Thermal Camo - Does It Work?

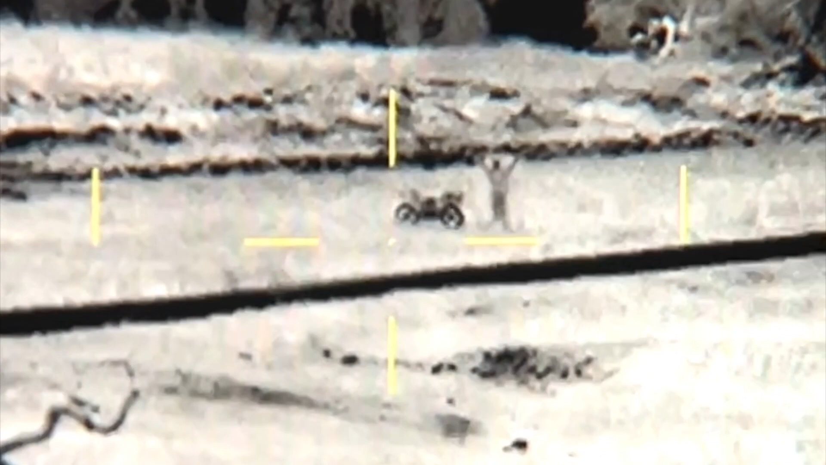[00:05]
it does not work at all i can see right through that that doesn't work
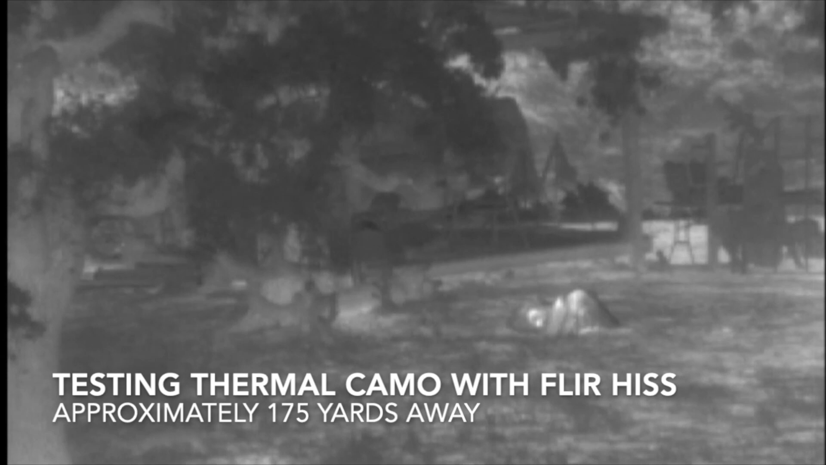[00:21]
right now we're only seeing the original prone position
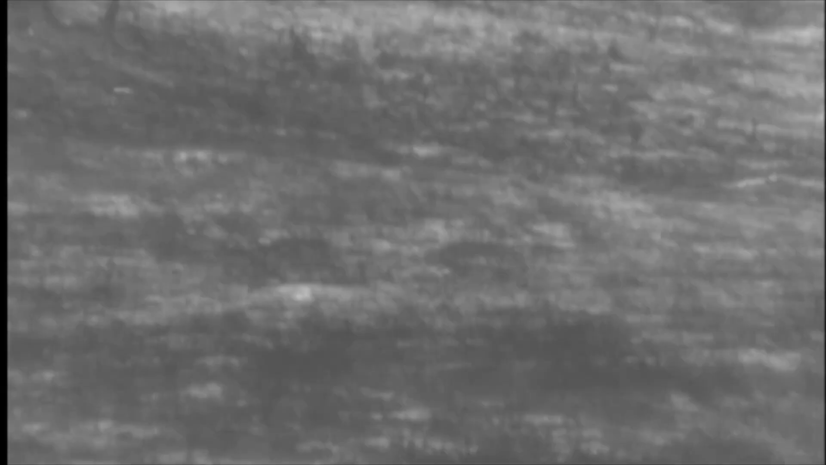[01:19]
bridge i do uh go ahead and look up yes standby yeah yes i see the wiggling first yeah we see one wiggling
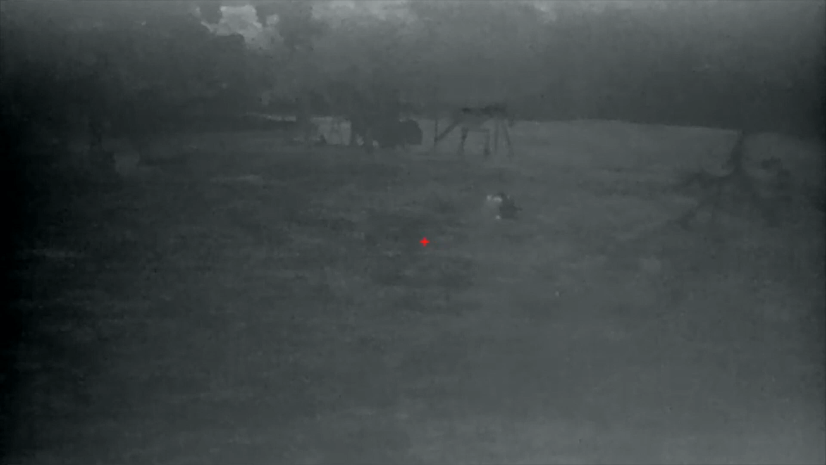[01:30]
stand up hold on and stand up yep we saw you yeah we were able to see it really easy
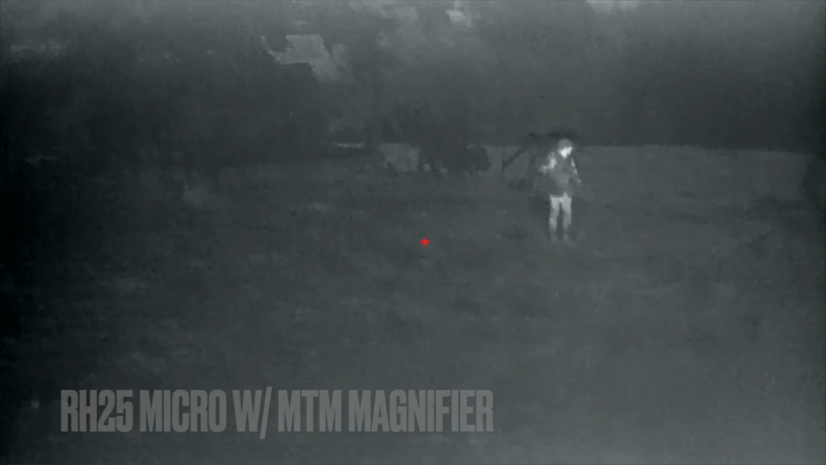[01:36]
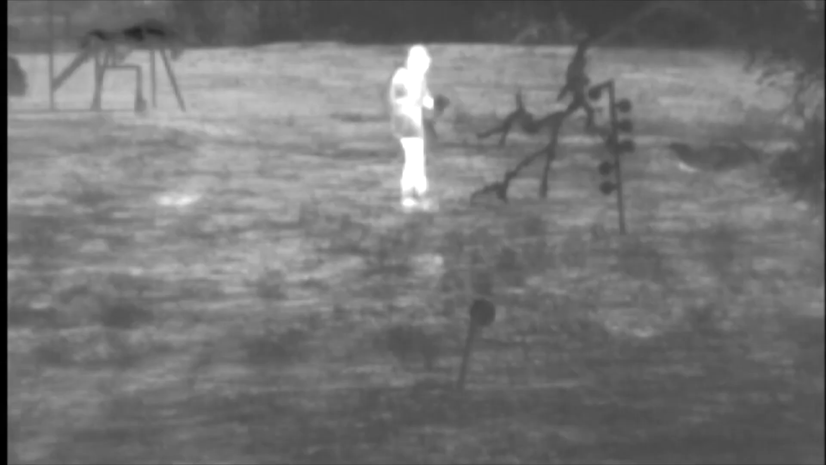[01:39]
and then i have his laser is it pointed at him kind of
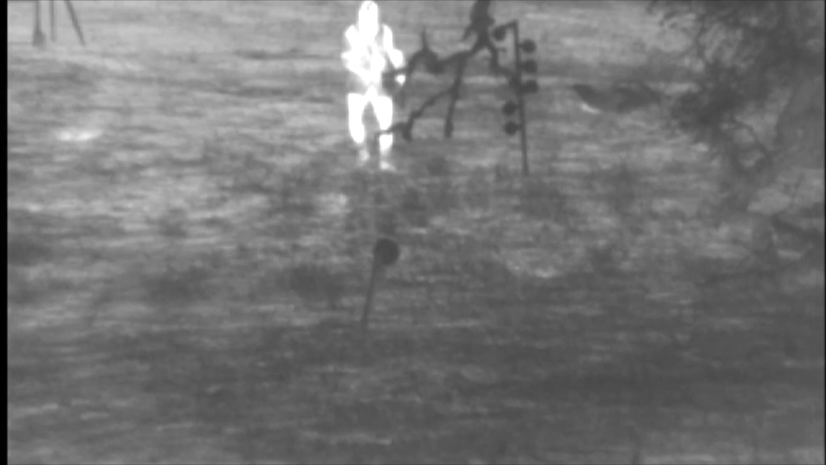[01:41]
he's like oh my god laser's pointing at me
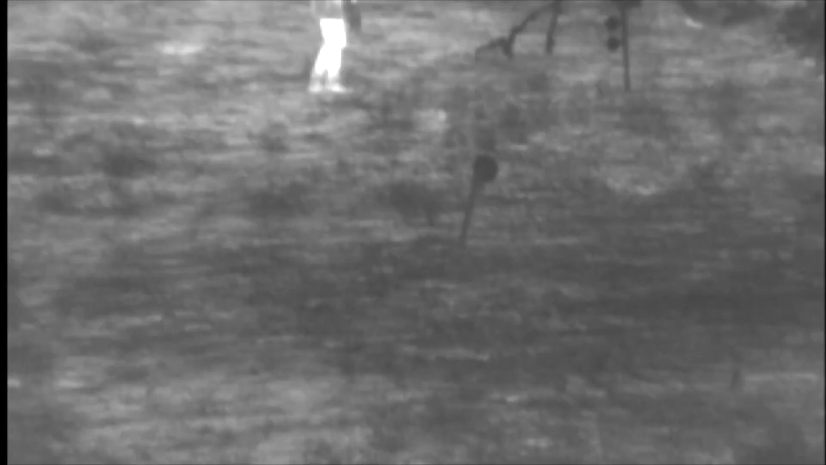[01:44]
now another one i suspect is over there we're suspecting that's kind of between us and the oak tree we see something that's warm he looked quite a bit further
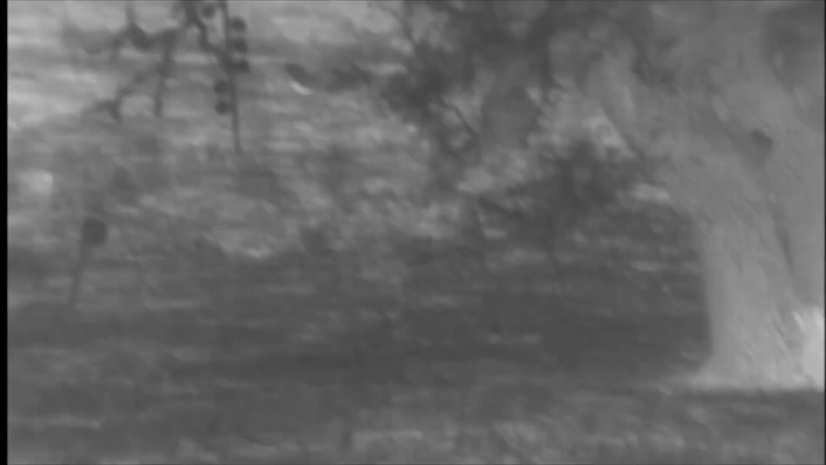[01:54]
i think i see something
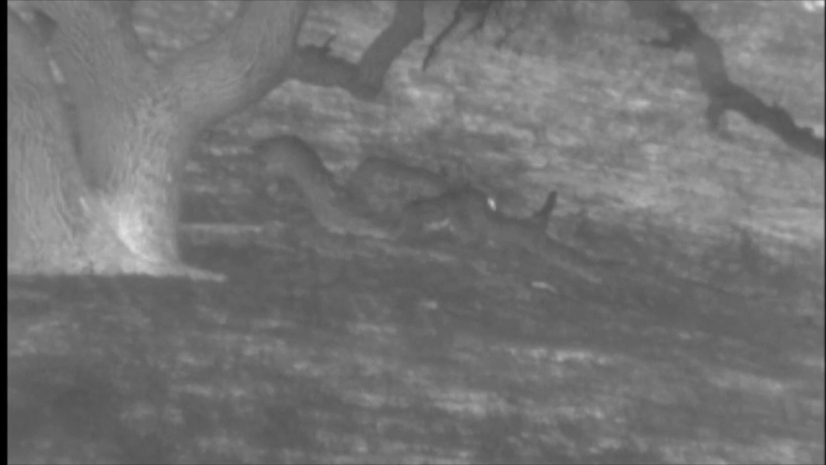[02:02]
hey hey i think there's one next to the log here maybe
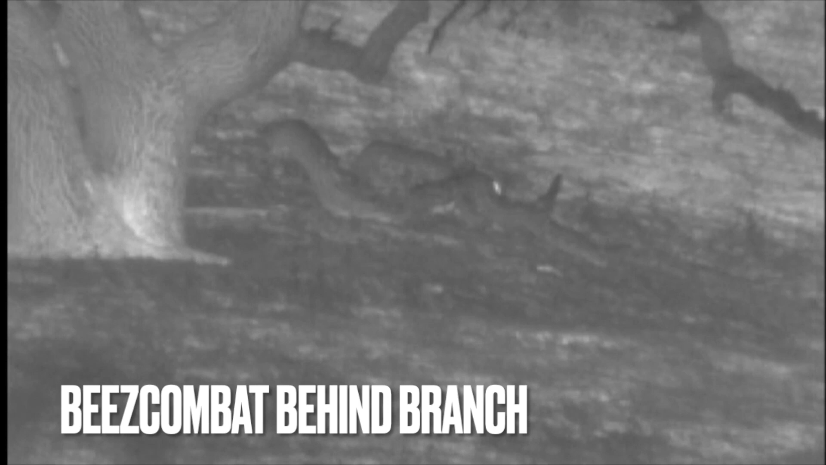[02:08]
do we have somebody hiding next to a downed log by the oak tree
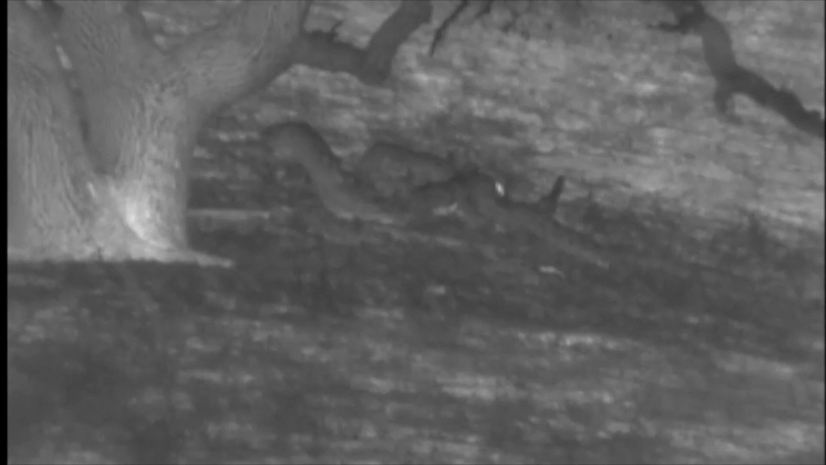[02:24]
he had the advantage of essentially a fallen tree branch blocking your thermal
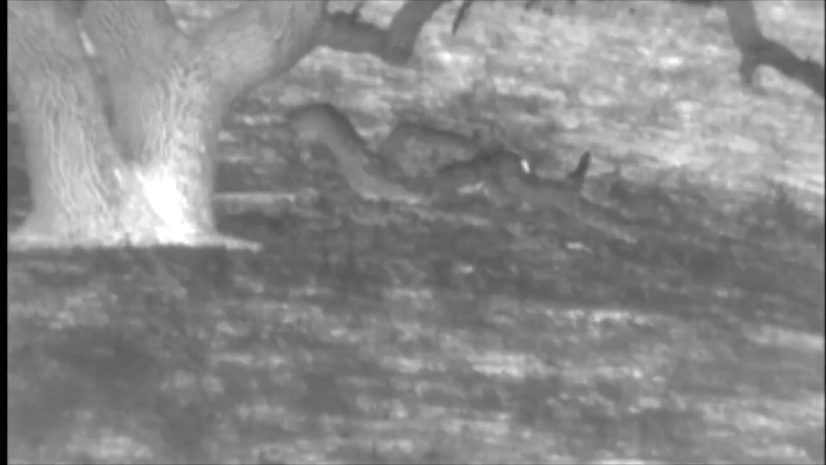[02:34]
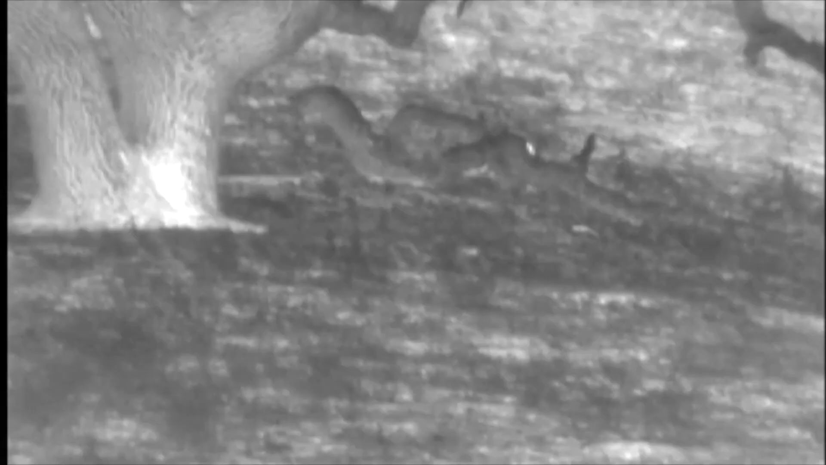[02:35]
so he utilized it well yeah right here yep yeah that's a very good use although it that
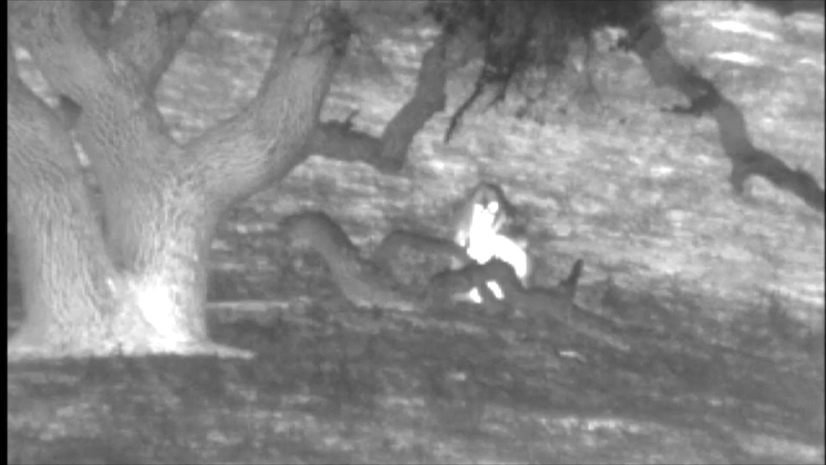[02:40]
was a good hiding spot very good hiding spot no that it was always there i just didn't think anything of it it did a fairly good job at blocking most of your thermal signature with the added uh tree branch you did you did a good job there is that oh i can tell what it is that's the uh bees isn't it
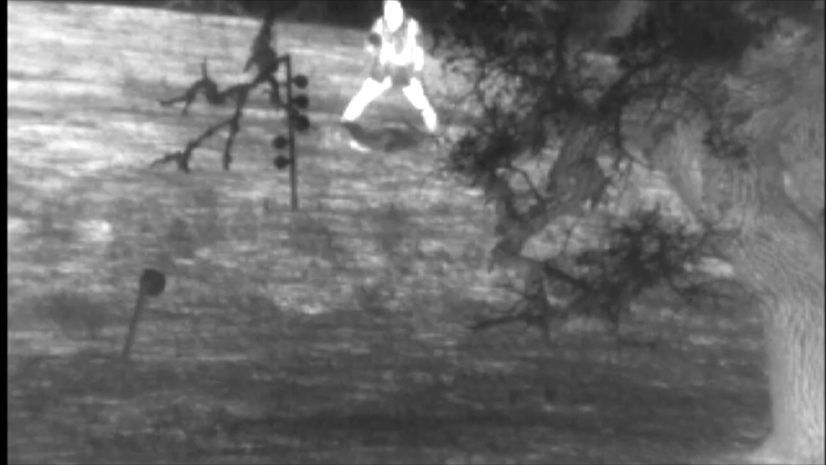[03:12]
a tiny smidgen of maybe an arm barely sticking out but that's probably the most effective out of all of them wow you're gonna go ahead and have the stand thank you i think the last two pick better spots holy that was like hiding in plain sight
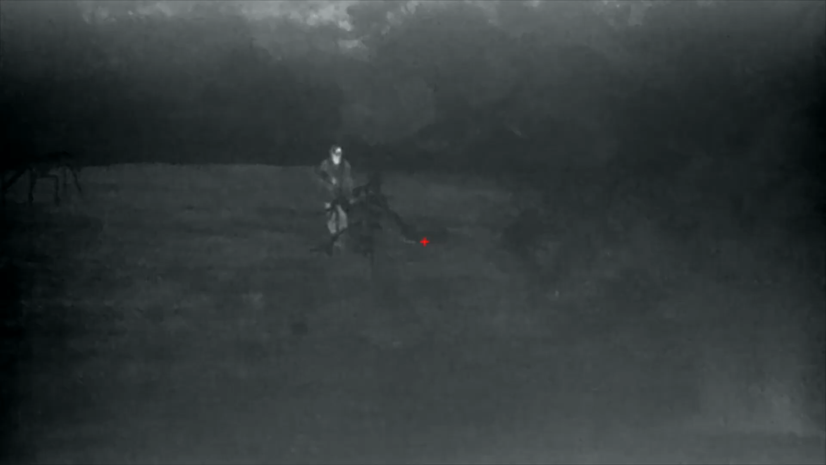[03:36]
with an effective uh double layer oh my god that was amazing last two picked better spots
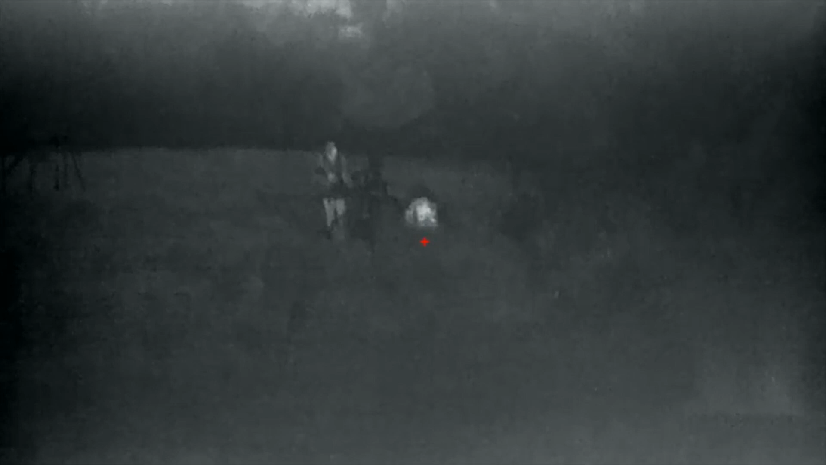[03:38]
holy that was like hiding in plain sight with an effective uh double
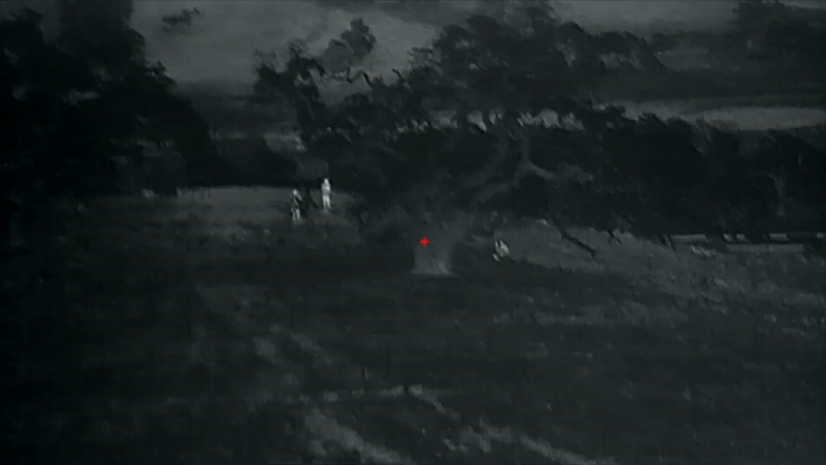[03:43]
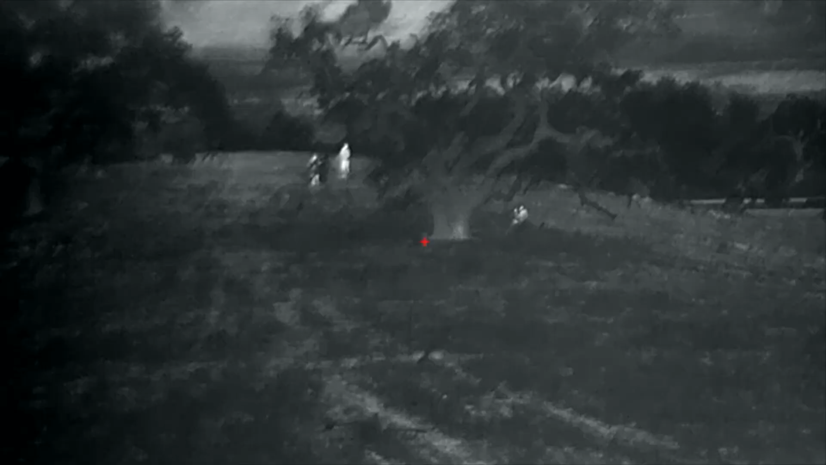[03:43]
layer oh my god
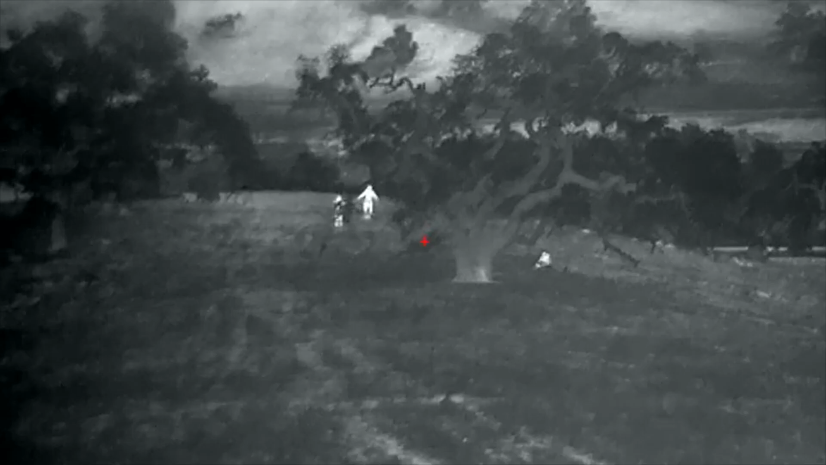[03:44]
that was amazing did that not work really well holy